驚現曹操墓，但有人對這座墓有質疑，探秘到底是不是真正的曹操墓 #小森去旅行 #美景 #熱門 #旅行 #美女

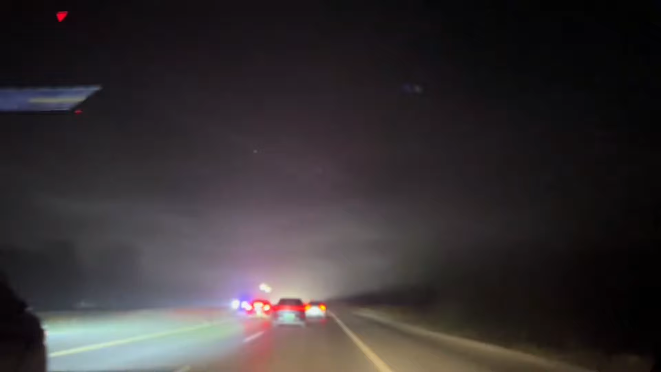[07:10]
哇，这个天上好像布满了一层雾气一样。